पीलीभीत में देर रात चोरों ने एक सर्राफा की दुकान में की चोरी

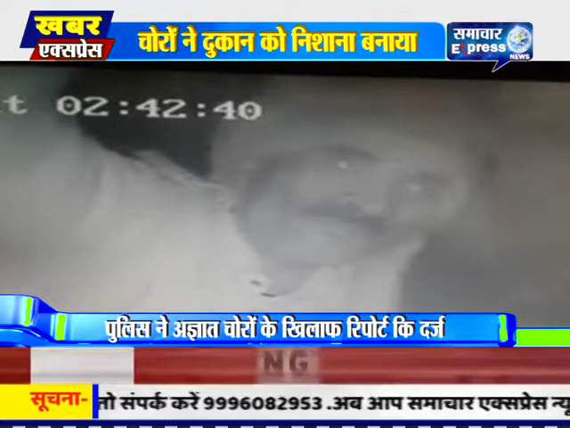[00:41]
चोर दुकान में रखी नगदी और जेवरा चोरी कर ले गए इस बीच एक चोर की तस्वेश से सिटीवी कैमरे में कैद हो गई जिसकी शिनाखत पुलिस कर रही है पेडिक के मुताबिक दुकान